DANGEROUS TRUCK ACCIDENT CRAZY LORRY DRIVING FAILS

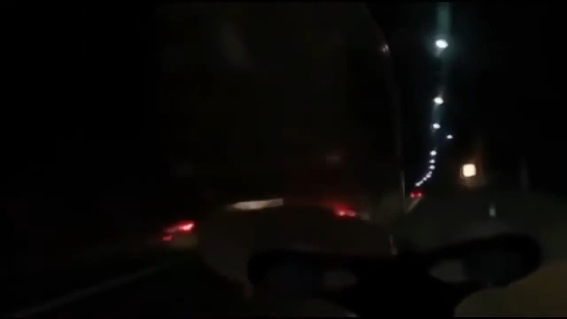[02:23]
Задел на тварь это. Зеркало оторвало? Да. Не вставай, сына, говори. Ёлки-палки, сука. Вот тварь какой, а. И помчался. До встречи вы были.